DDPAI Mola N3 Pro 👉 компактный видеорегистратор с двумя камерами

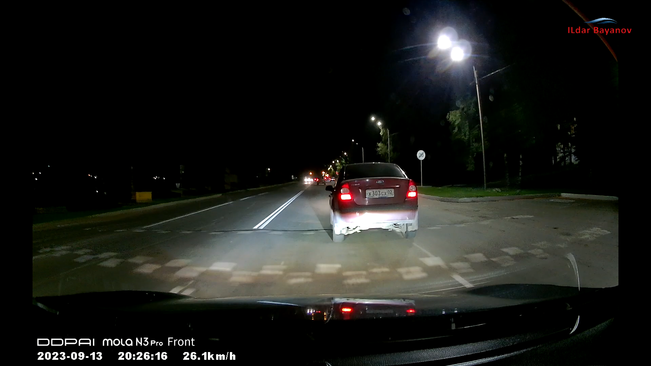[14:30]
Обстановку на дороге видно, знаки и дорожная разметка отлично различимы. Номера попутных автомобилей, так же как и днем, читаются с приличного расстояния, если номер не засвечивается фарами.
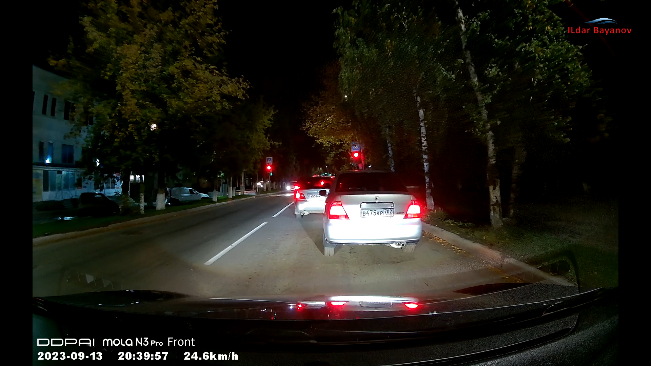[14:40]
Вот так MOLO N3 Pro записывает видео ночью на трассе без искусственного освещения.
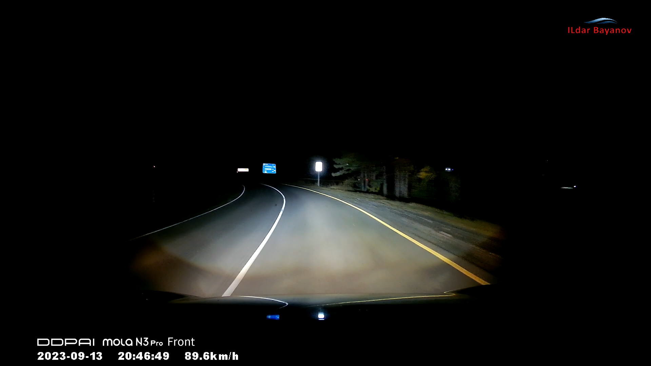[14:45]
Вот так вот видеорегистратор DDPI MOLO N3 Pro записывает звук.
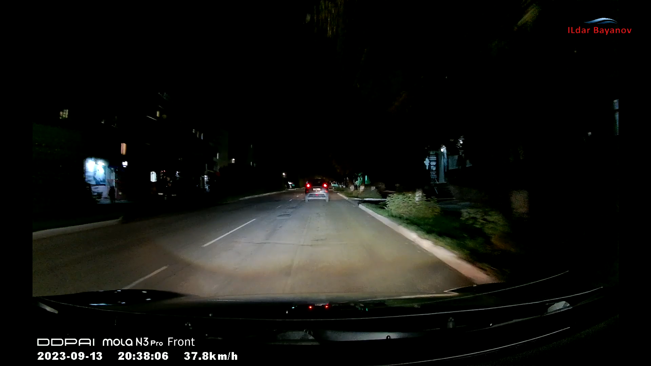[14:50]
Надеюсь, что качество звукозаписи хорошее. Вот так выглядит картинка с задней камеры ночью.
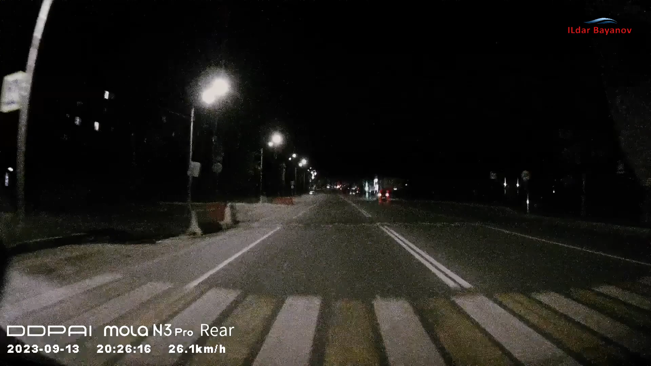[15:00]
Напомню, что снимает она через самую темную тонировку. Если в вашем авто нет тонировки на заднем стекле, то и картинка будет намного лучше. Но даже через тонировку обстановку на дороге видно, и дорожную разметку можно разглядеть. А у подъехавших близко автомобилей можно прочитать госномера.